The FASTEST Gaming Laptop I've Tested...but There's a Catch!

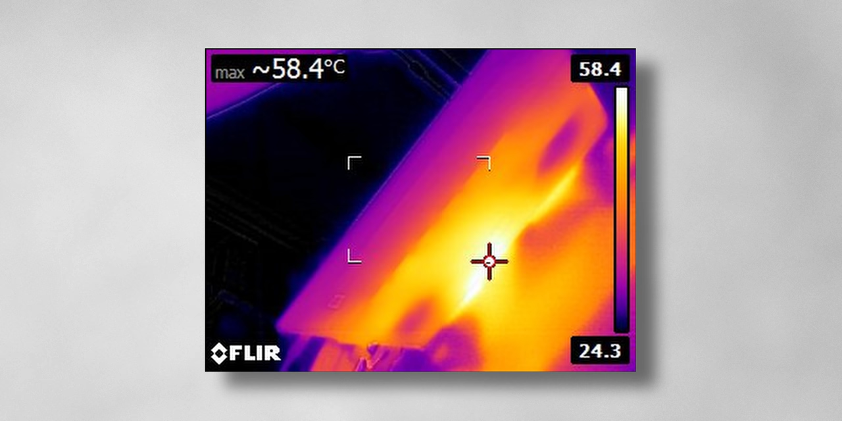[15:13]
On screen: max 58.4°C
so you won't have to worry about any massive hot spots i'm sure the elevated keyboard area
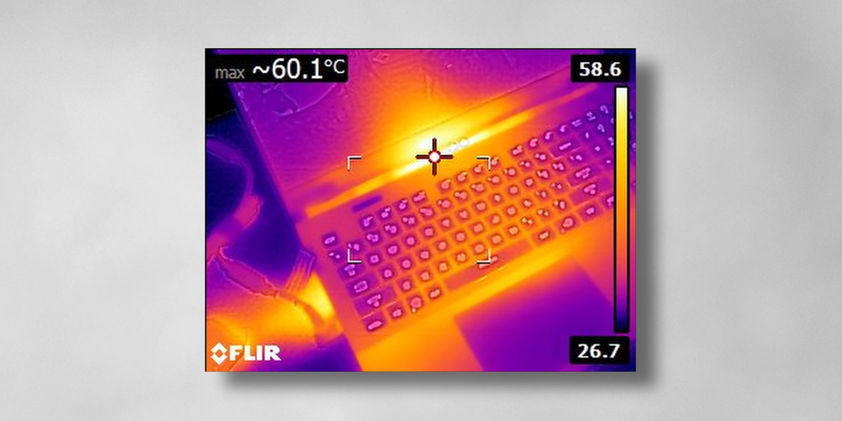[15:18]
On screen: max 60.1°C
helps out with that as well and what about battery life well the s17 really isn't meant as a portable device it's more of a desktop replacement so